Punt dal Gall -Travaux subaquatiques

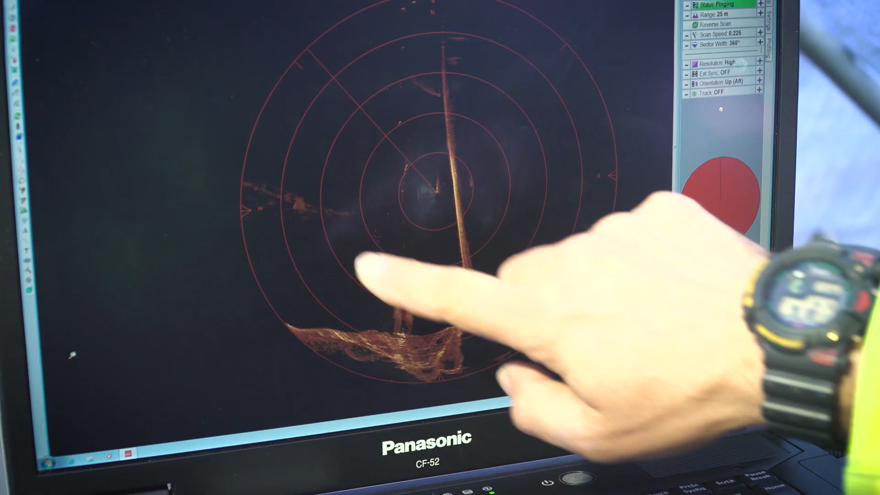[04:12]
C'est l'excroissance qu'on voit ici sur le béton. Ensuite, on peut deviner là, depuis le départ haut, des petits points qui nous font descendre sur la pompe.
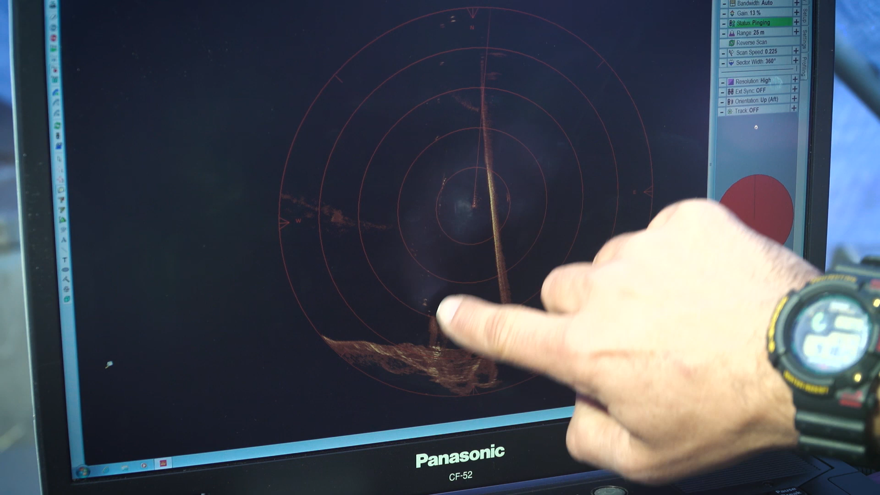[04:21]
Et de la pompe, on repart sur une conduite qui permet l'extraction des sédiments par ici.
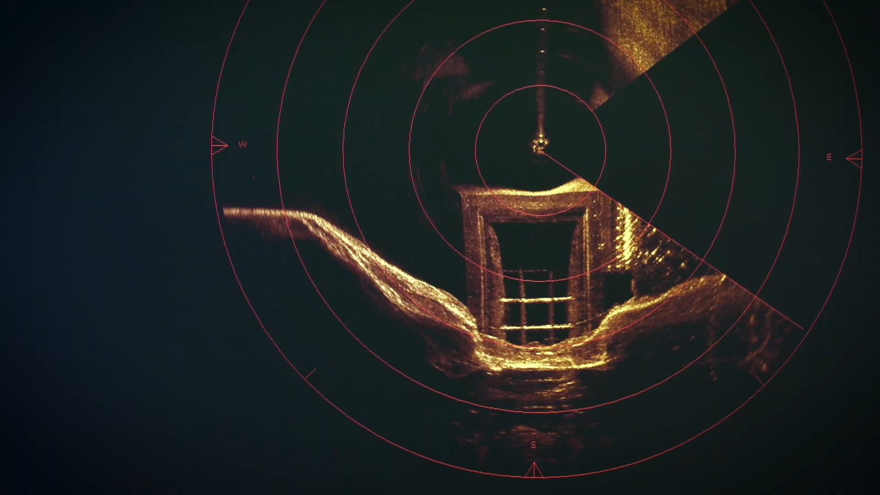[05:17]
Là, on voit l'obturateur qui a été posé, le trou d'homme.
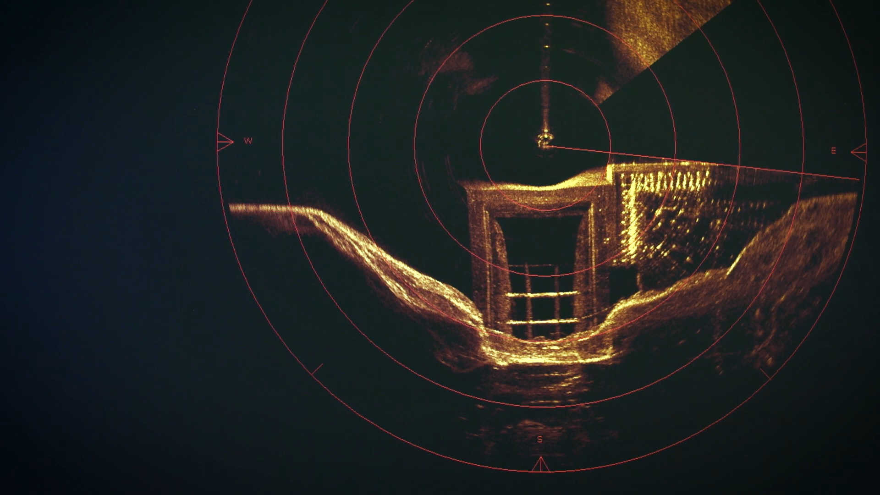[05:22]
Et puis là, bah, lui, c'est la partie grise qui est nue.